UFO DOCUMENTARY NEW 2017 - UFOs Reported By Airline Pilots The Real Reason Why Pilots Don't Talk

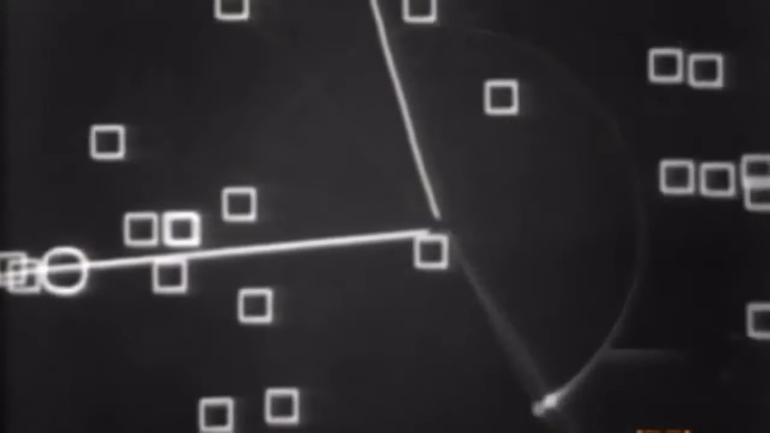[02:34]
We were observing about four or five known flights and about 12 to 14 UFOs,
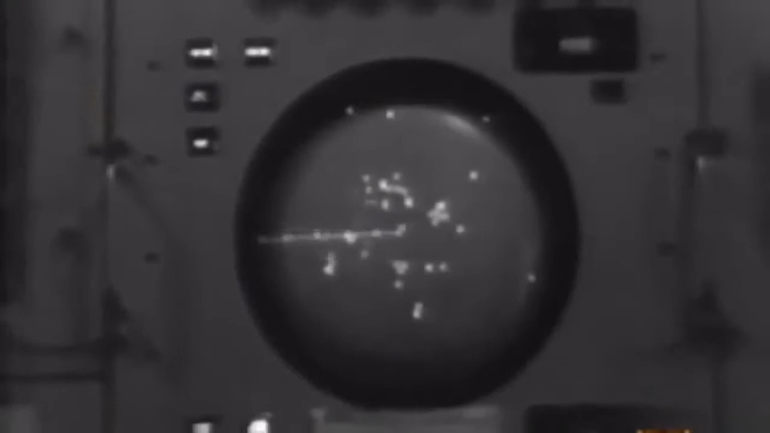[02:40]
and we saw the flight coming in from Delaware.